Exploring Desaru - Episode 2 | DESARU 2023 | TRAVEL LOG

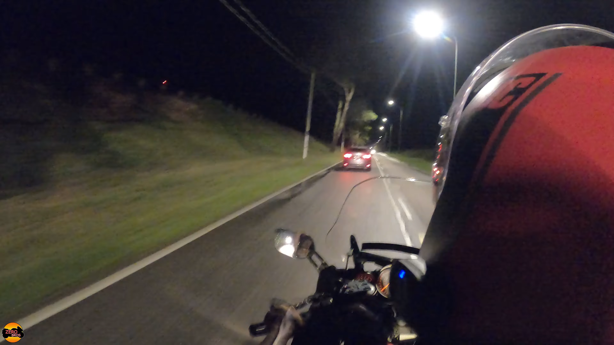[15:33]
Okay lah. Right now I should be reaching back to
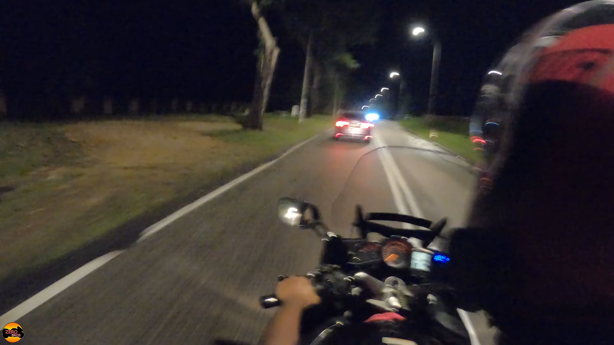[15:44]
our hotel Tunamaya. Okay. Just showing you the path where it was not shown just now when we were arriving into the hotel itself.
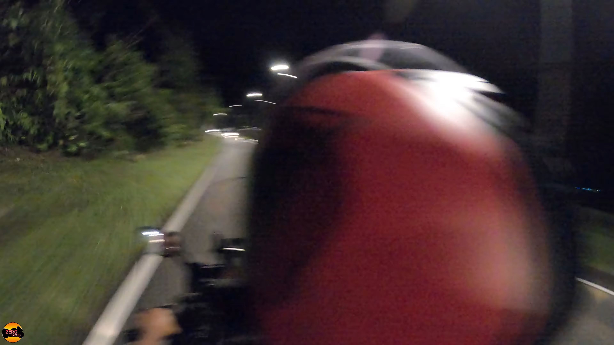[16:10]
Okay lah, now night time, nothing much. I think quite a lot of the place also, I don't know, the 7-Eleven was 24 hours, I don't think so, right? Okay lah. The signs for arriving to the hotel. Okay lah, that stretch of road near our hotel, so is all the other hotels. So you got a different choice lah.
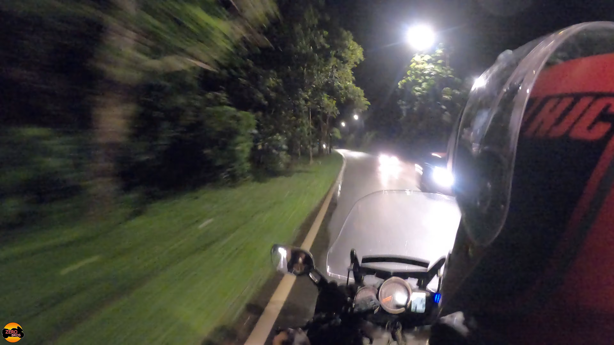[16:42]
Oh, watch out for the puddles. My ears are still wet, huh? From where the water?
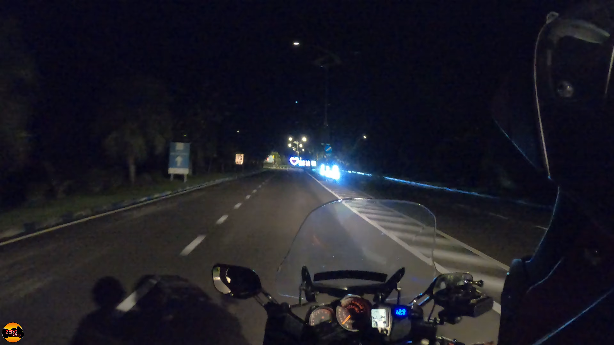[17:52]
Okay, the eye cannot see lah. It's just love Desaru.
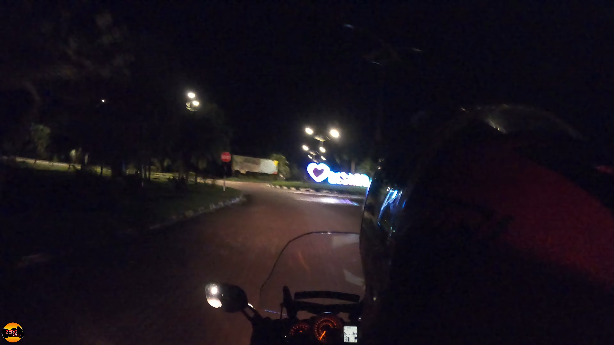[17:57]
Yeah, the eye light spoil. So too bad.
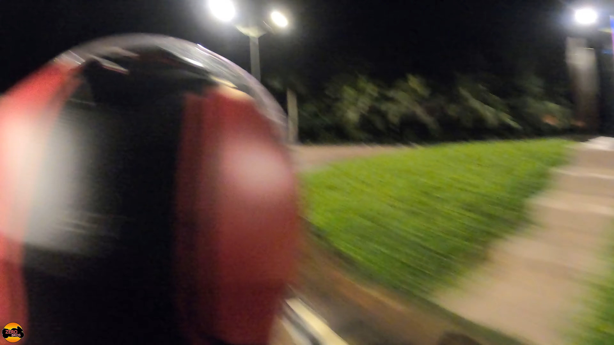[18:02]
Okay lah, that one also could have been a nice spot to take picture if you are interested.
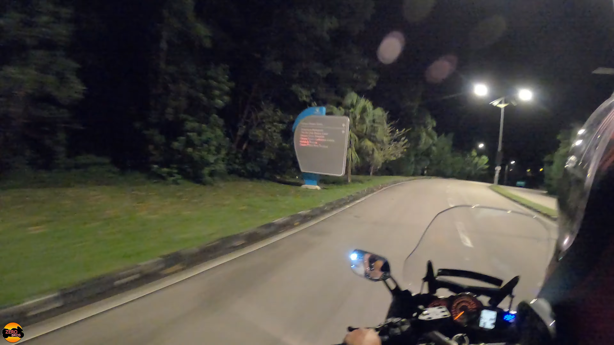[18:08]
You can see you got Adventure Water Park. I think that one's further down the road from our hotel.
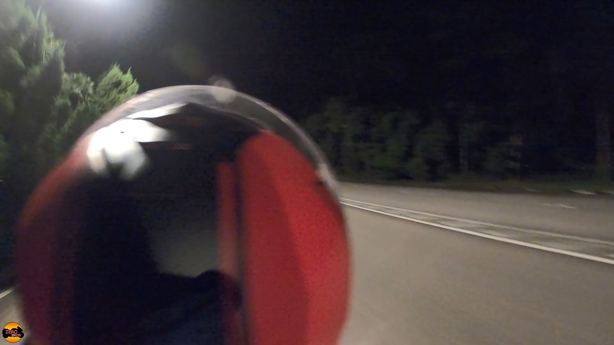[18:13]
I don't know how is the water park like also lah. That one next time can see. Okay, ours is further down lah. You can see the first one is the Sand and Sandals. Yeah, then after that is I can see Lotus Desaru, yeah.
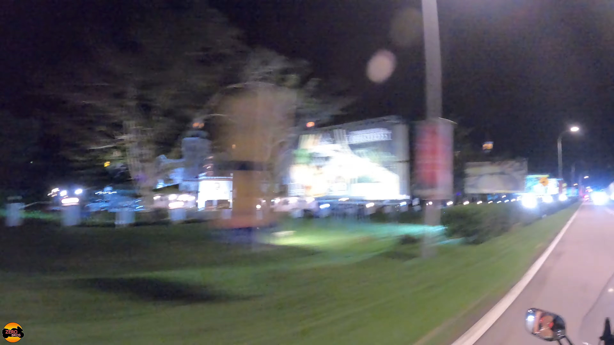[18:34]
Yeah, this hotel is like quite nice, huh? Night time.
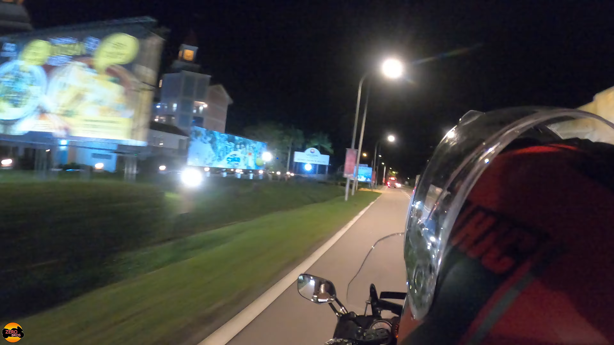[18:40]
No. This is Lotus. See, you got, I don't know what, Lotus Splash Park. I think inside also got some water park. Their own personal one. No. This one is Sand and Sandals. Oh, that one, inside the Sand and Sandals, the Adventure Water Park lah. Yeah. So ours was only the bit only lah.
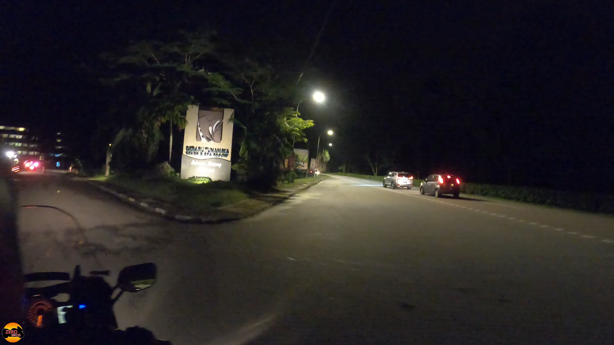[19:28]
Saru Tunamaya Beach Spa and Resorts.
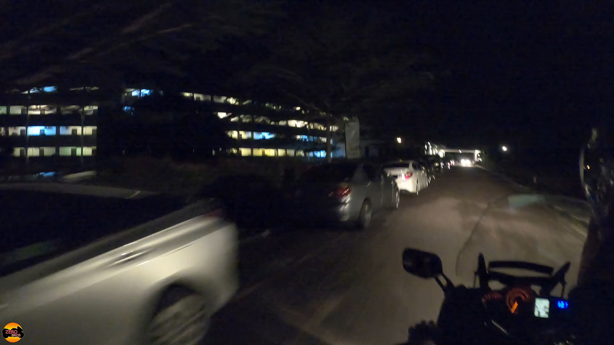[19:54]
Okay, anyway, one of our hotel room also is somewhere here.
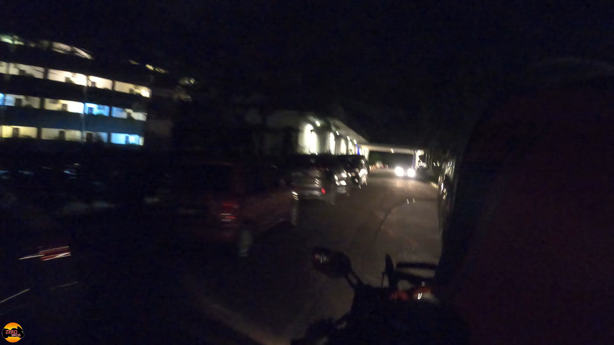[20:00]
It is around the third floor.
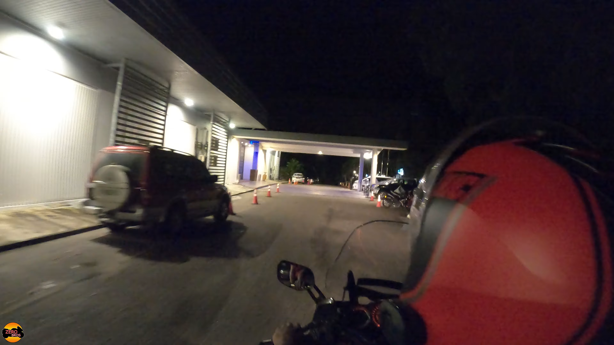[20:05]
Alright, so this is the entrance. The hotel. You can see.